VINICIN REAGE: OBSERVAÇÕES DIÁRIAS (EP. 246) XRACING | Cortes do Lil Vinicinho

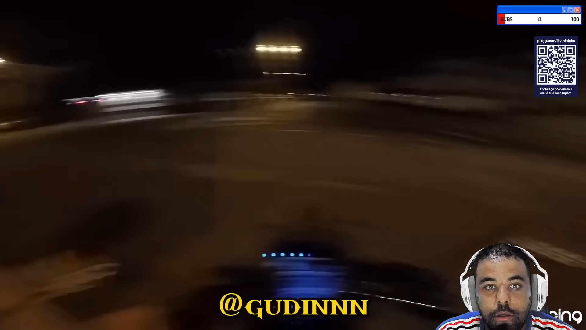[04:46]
Caralho. Olha o carro, bicho. Ih, o motorista mostrou dentro do meio.
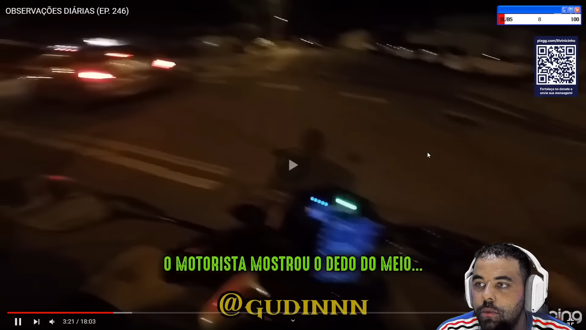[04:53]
Caralho. Ô, filho, eu parei, filho, hein? E lá? Pra bravão por quê, filho? Vai peitar? Eu parei, amigão. Ih, caralho.
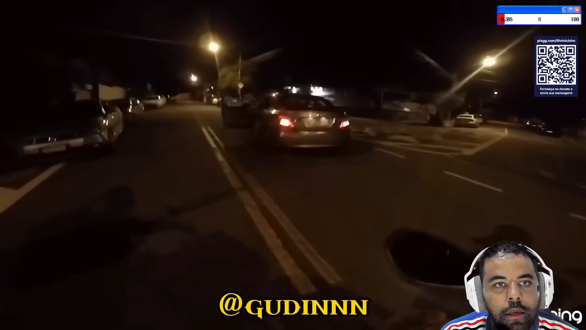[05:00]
Eu parei. Cara, você quer correr, cara? Mas você tá bravo por quê se eu parei? Tá vendo o tamanho do par ali? Mas eu parei, velho. Não, eu sei que te assusta, mas eu parei.
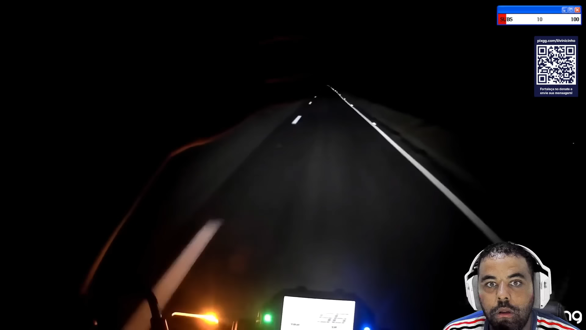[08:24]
É que dá pra ver porra nenhuma, viado. Talvez tem farol de trás. Tem carro ali? Nem parou de trás do carro tem, velho.
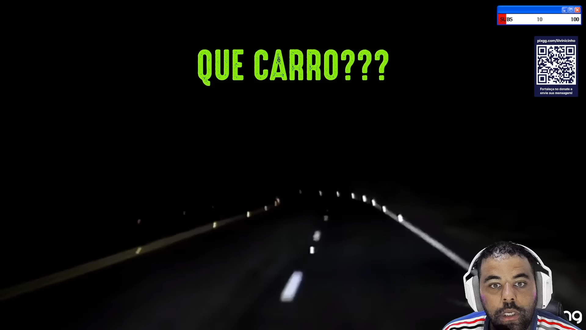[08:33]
Que carro? Caralho. Nossa, velho, esse cara é doido. É doido demais, velho. O cara diz no escuro. Olha isso. Dá nem pra enxergar o carro. Meu Deus. Cara, que perigo, mano. Meu Deus, cara. Ai, pelo menos ele tá com o farol ligado.